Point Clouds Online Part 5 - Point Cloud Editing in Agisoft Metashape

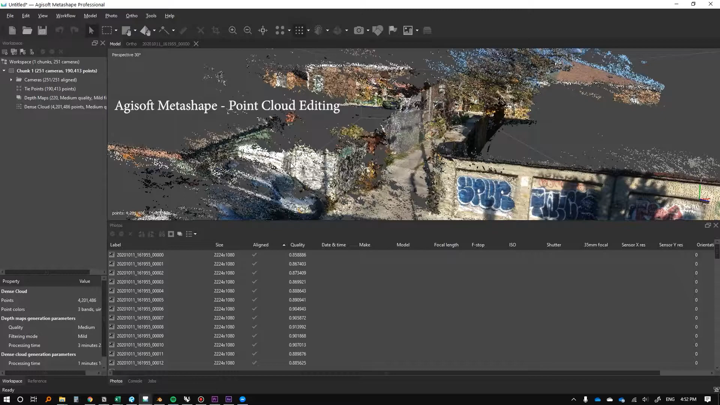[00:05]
So, one thing you might be interested in doing, for this, in this example,
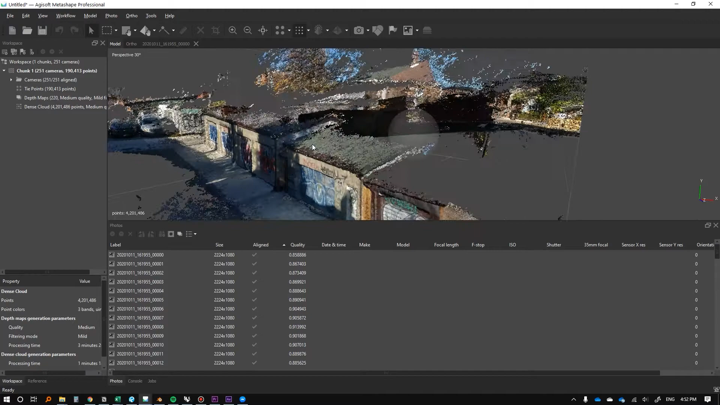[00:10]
this might be fine because this looks like, actually, maybe it isn't because if we look here, the Z axis is actually this way.
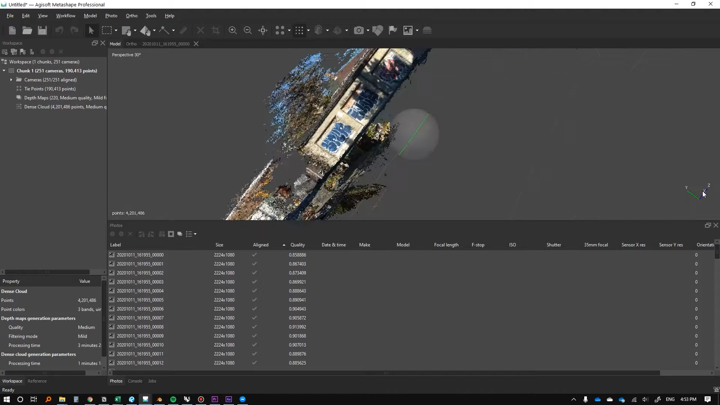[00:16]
So this is probably not oriented correctly.
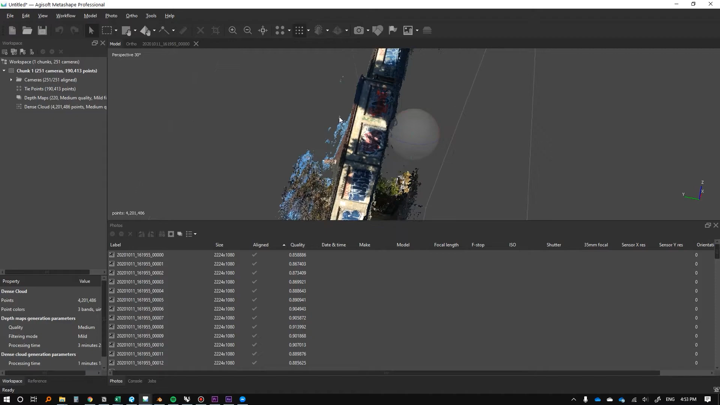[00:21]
So the first thing we're going to want to do is oriented correctly. We can actually go into an orthogonal view.
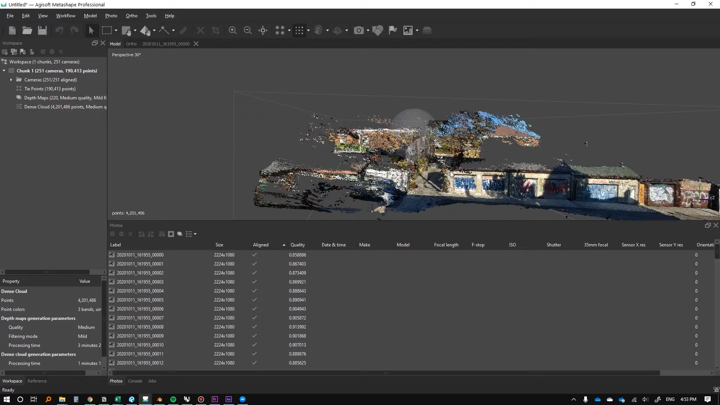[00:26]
I'm just going to press one on my numpad and you'll see here, now Z is facing upwards and we'll see now that this thing is actually totally just randomly in space. So we can go to workflow,
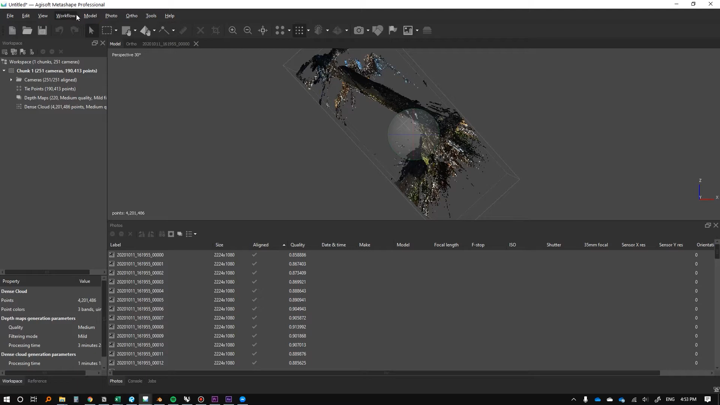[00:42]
model, and then we go to transform object and let's just go to rotate object. And then there's no real accuracy to this, we're just going to go like that, I think. I mean, I can't even really tell what's going on here. This probably isn't right either.
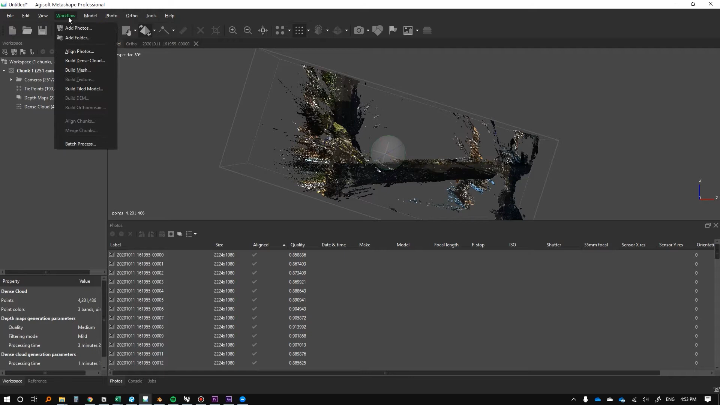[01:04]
I'm going to go back to model, reset transform.
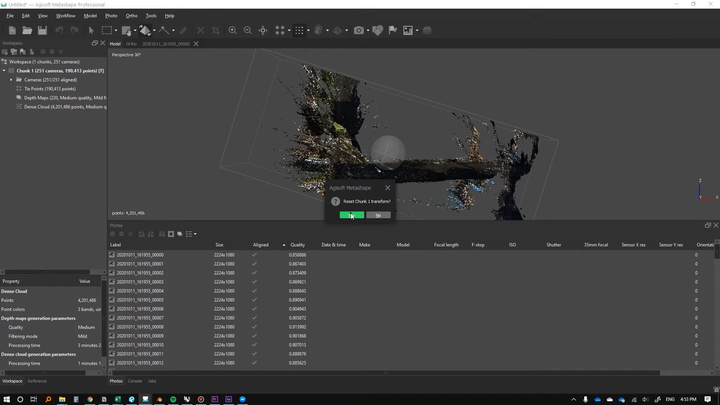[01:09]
I'm just going to try and figure out what's actually going on. Okay. So I'm looking at the underside of the model.
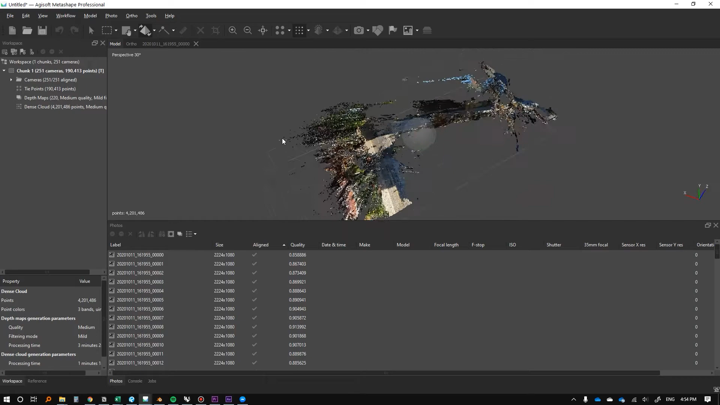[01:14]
So I kind of want, I want this to be facing upwards.
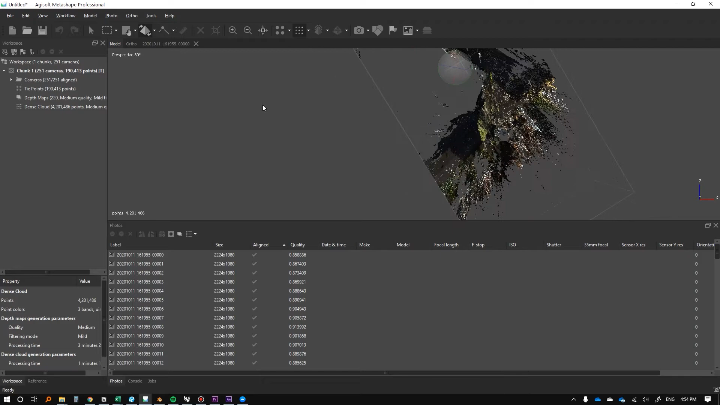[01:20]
I mean, frankly, I still really don't know what I'm looking at, to be honest, when I'm just looking at it like this, maybe we can go to another view first, we'll press seven.
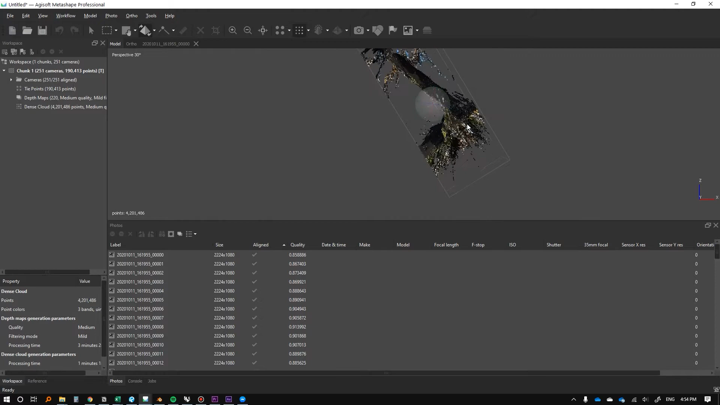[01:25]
So yeah, why, why is upwards here? Other than that though, I mean, I think, I think if the Y axis is fine pointing up, I'm just going to go to, again, transform object, reset transform, I'm
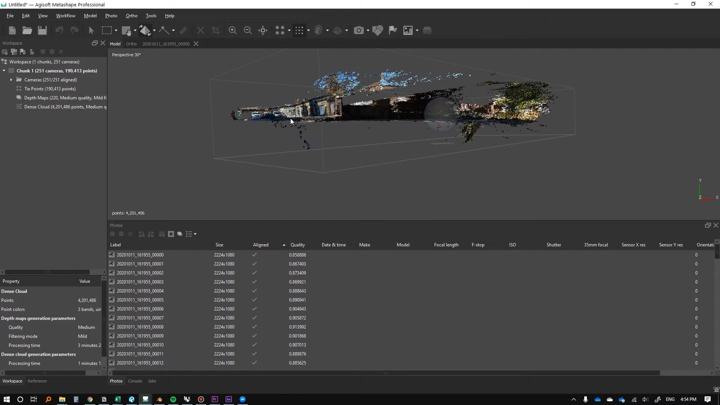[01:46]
going to press five, that's going to put me into orthogonal view or into ortho so I can see kind of what's going on. So, I mean, as long as it's snapped to an axis, so right now the Y is up and that's totally fine. So that's the, that's transform though. If you are interested though, if you do want to transform, you can go to workflow. I think I just rotated it again. So I'm going to change it again.
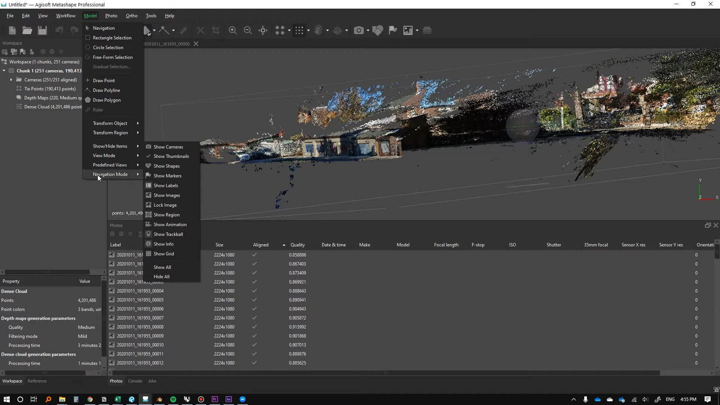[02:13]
Workflow model, sorry, models right here, transform object, move, scale and rotate. And you'll have the little gumball that comes out. I'm just going to reset the transformation one more time. And I'm going to get out of the rotate thing.
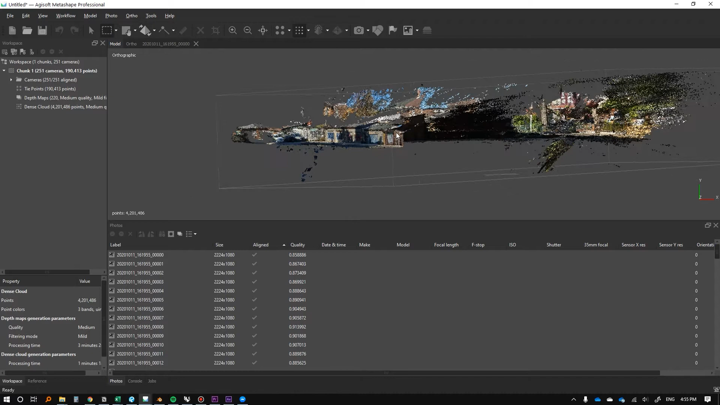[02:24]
I just switched to the selection tool because that's what we're going to talk about now. So there's a number of different ways you can select things in this program. Um, you know, for instance, we don't want any of this.
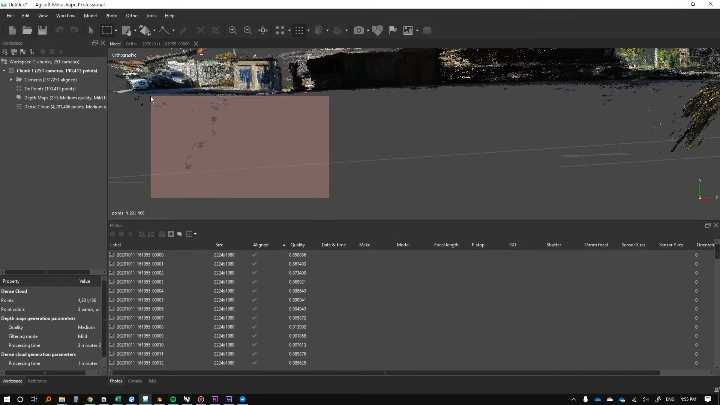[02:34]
So we'll just get rid of that. Select it, press the delete button. Not really sure what this is.
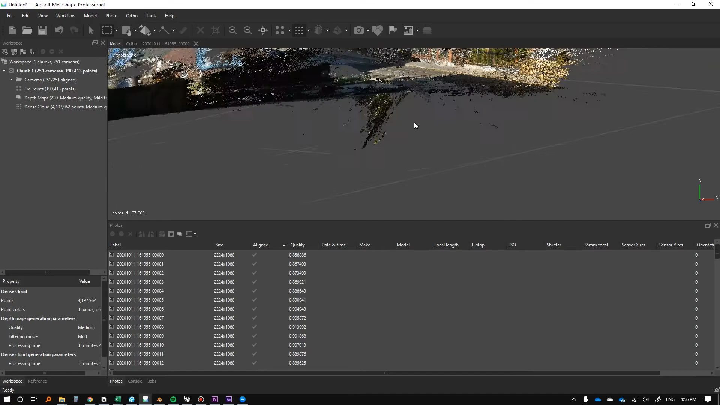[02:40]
Looks like a tree below ground. So again, don't really want that. I don't think.
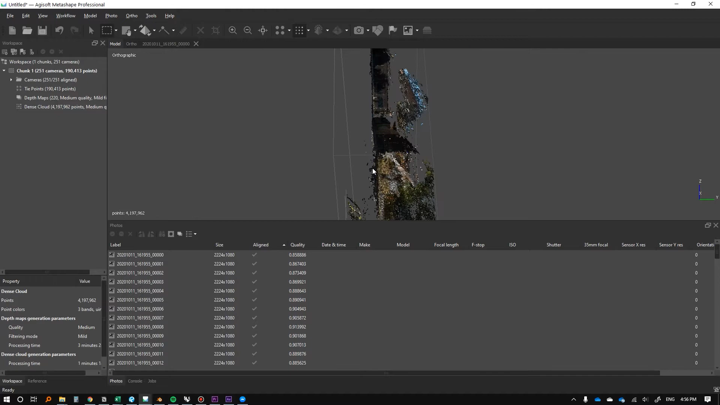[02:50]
So I'll go back into ortho. And ortho view. We can select it. We can also, there's a ton of different modes of selection, circle selection. You know, you kind of just can do this. Um, there's magic wand. Oops. Anyway, there's a number of different, there's a number of different selections. There's free form selection. This might come in handy too. You know, we can just do something like that.
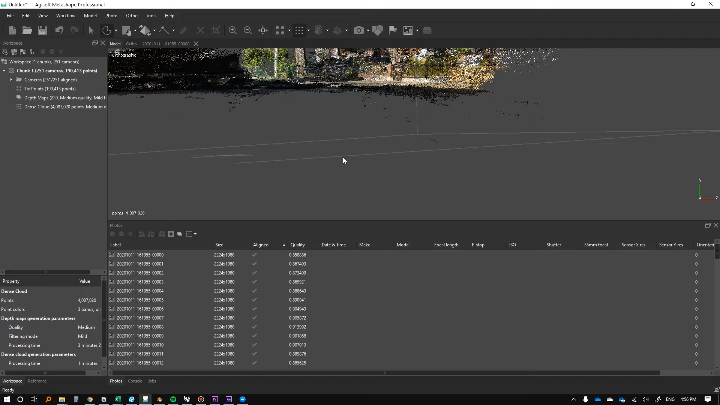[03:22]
Uh, some, another form of selection that I find very useful. Um, you know, if you're scanning stuff and like, let's say there's a lot of water or for instance, we know this blue is the sky, right? So we can go to tools, dense cloud, select points by color.
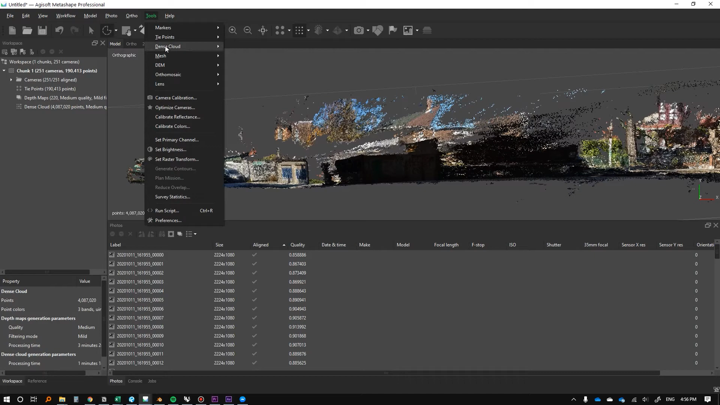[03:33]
We'll go to select and then we can just go to pick screen color. It's kind of a lengthy process to be honest.
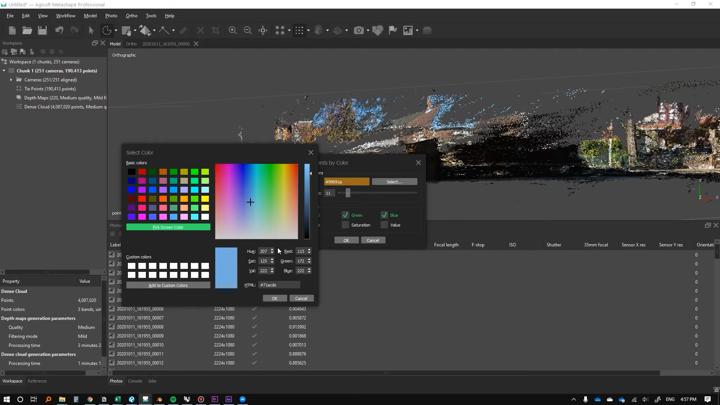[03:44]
And then press okay. And we can just set our tolerance to whatever we like until we're happy with it. This is okay, but clearly it didn't get all the sky. So we go to tools, dense cloud, select points by color. Let's just try 34 and see what it looks like.